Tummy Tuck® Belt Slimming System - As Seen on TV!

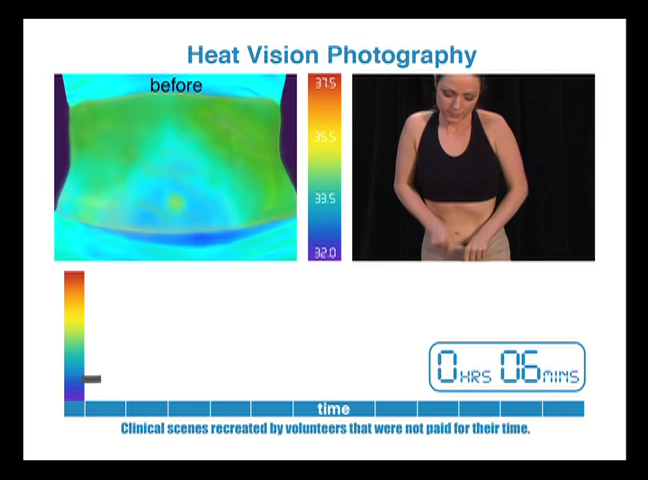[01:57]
The belt is taken off, then watch this time-lapse sequence.